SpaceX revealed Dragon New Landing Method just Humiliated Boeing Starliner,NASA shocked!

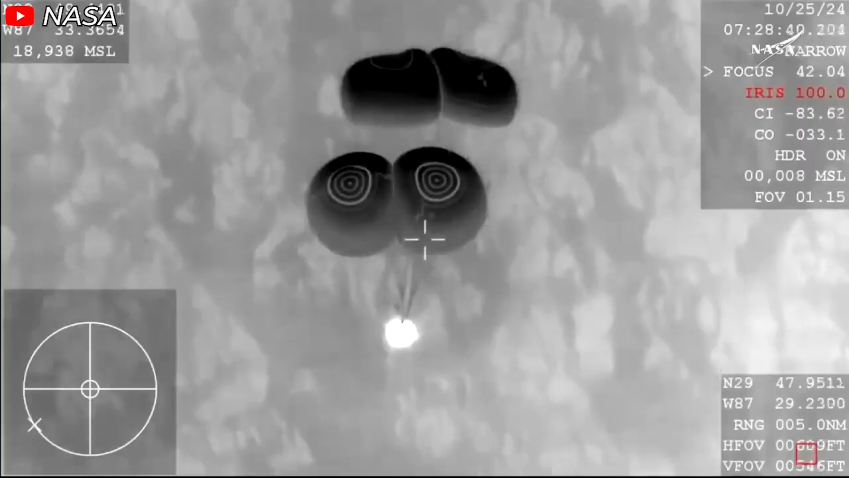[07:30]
SpaceX made a highly pragmatic decision to revert to the time-tested method of splashdown recovery using parachutes.